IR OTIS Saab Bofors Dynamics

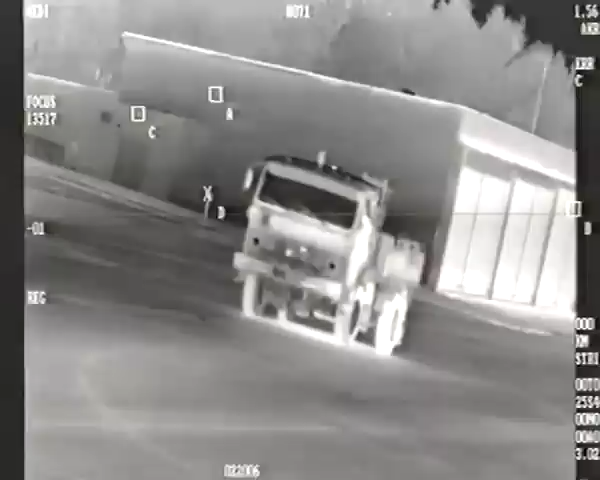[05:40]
En lastbil som varit parkerad i solen en kort tid uppvisar ett värmemönster som knappast är kamuflerande. Lastbilens hjul har exempelvis värmts upp olika, beroende på om delarna varit i skuggan eller har solbelysts.
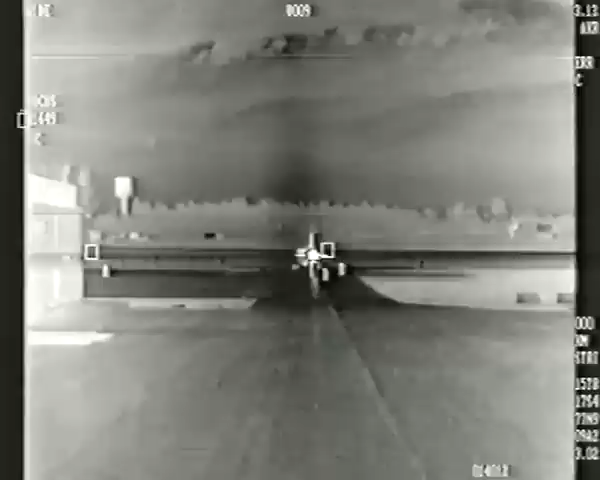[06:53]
Då sensorn inte tittar direkt in i motorutloppet framträder i presentationen även andra både kalla och varma detaljer på flygplanet.
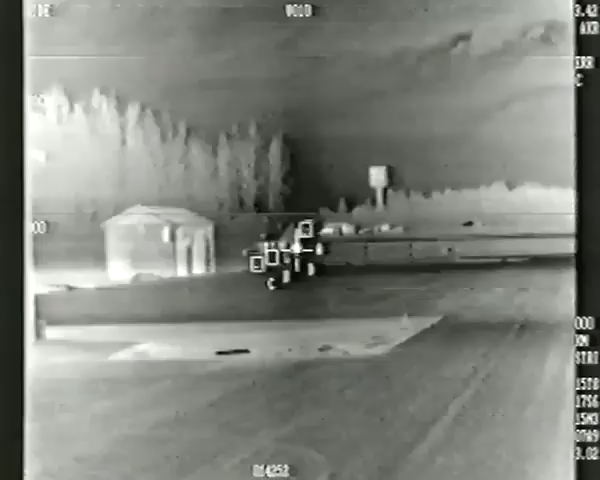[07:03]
Exempelvis däck som värmts upp under uttaxning till start.
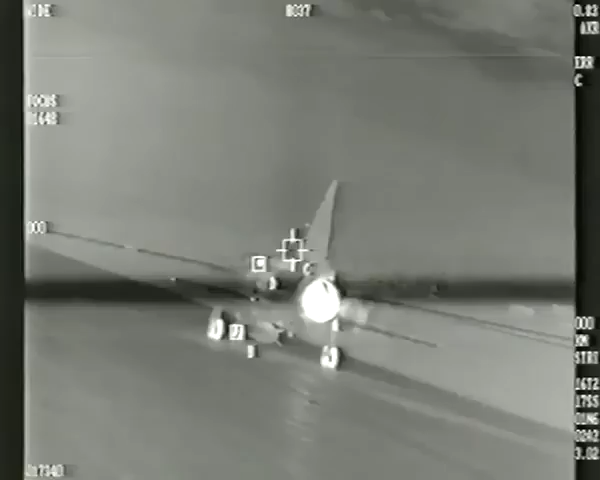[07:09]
I pådrag för start dominerar flamstrålningen bilden helt.
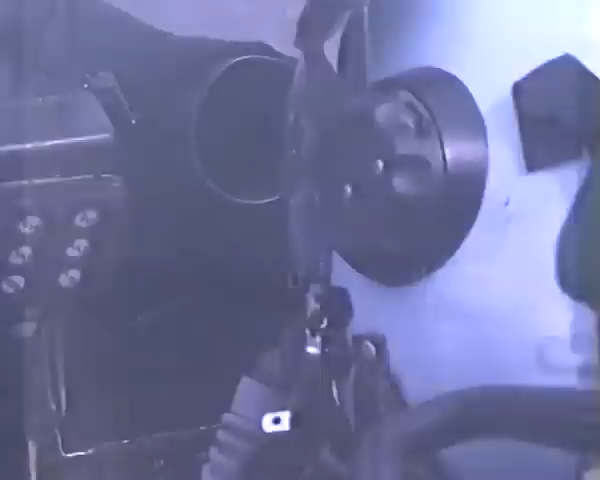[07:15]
Under disiga dagar kan systemet användas för att följa rote ettan under startskedet.
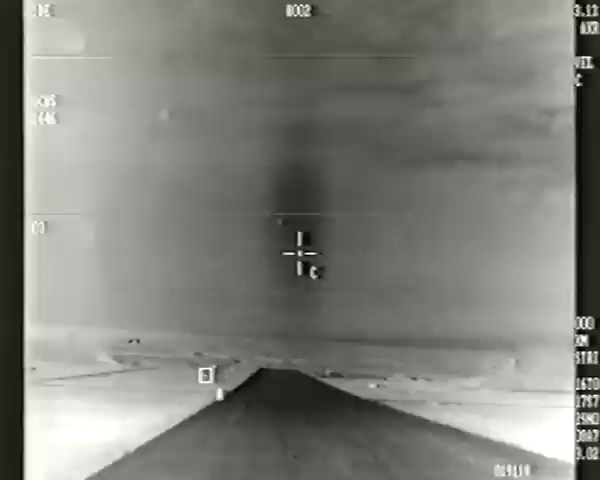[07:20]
Under provflygningarna kunde den speciella presentationen
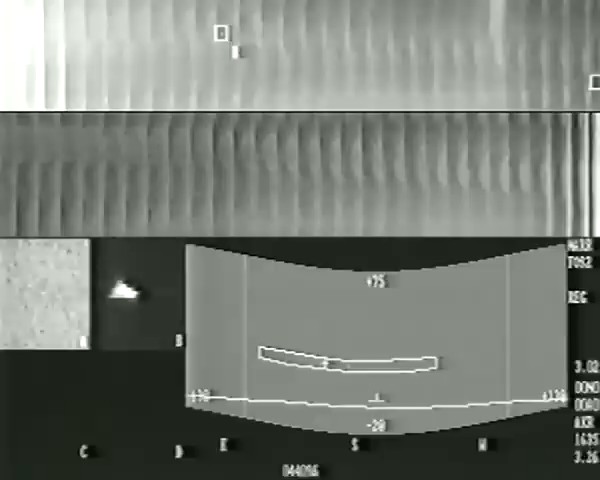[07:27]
för provflygaren med fördel användas vid målspaning.
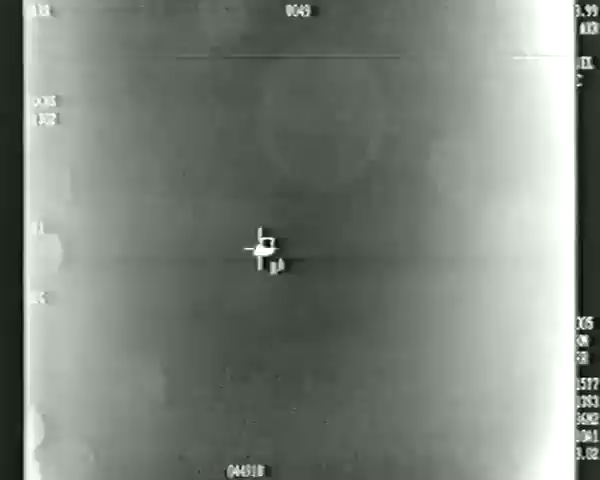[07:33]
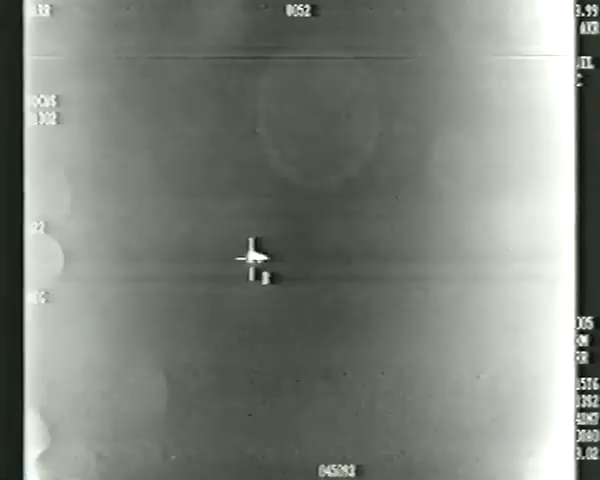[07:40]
På korta avstånd framträder målflygplanets IR-signatur tydligt. Och flygplanskrovets aerodynamiskt uppvärmda detaljer kan klart urskiljas.
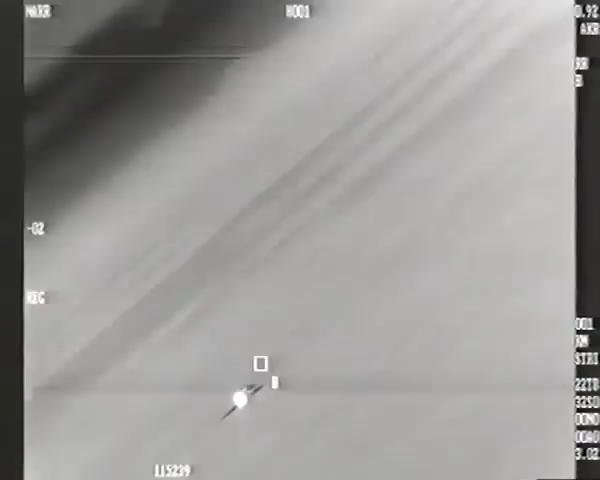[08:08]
Exempelvis under följning mot två flygplan
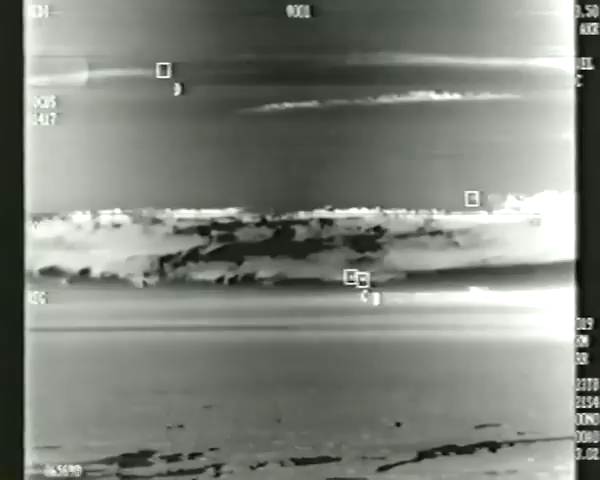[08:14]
på korsande flygbanor och med olika bakgrund. Vi tappar lite, sväng tillbaks. Där har vi dom, kommer dom in igen nu då.
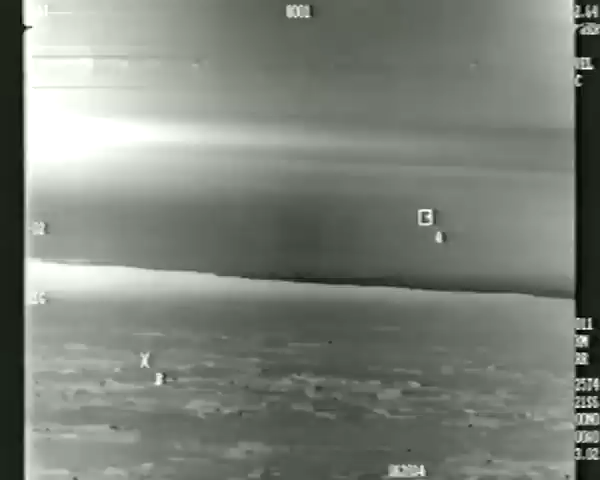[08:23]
En kommer in och från en annan, ja där kommer en annan. Där blir ett bättre möte.